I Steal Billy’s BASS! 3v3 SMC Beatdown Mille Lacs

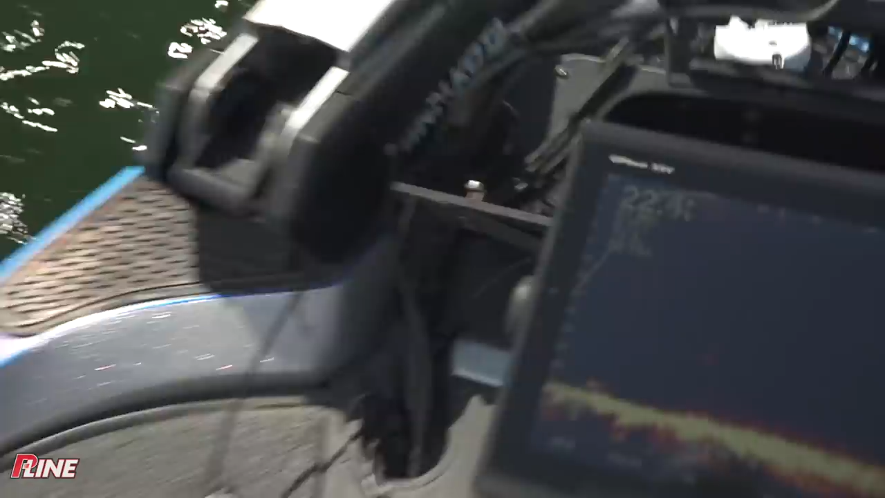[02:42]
Like, for real. There's one right there on that rock.